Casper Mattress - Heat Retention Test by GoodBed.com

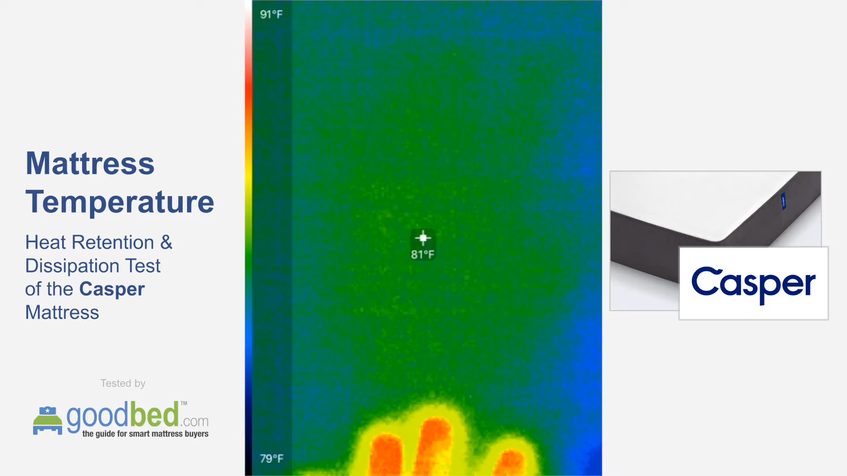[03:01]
On screen: spot 81°F, scale top 91°F, scale bottom 79°F
As you can see here, we're not yet at two minutes and it is pretty much almost just barely there still, but almost entirely gone. So I'll cut it off now at the two minute mark.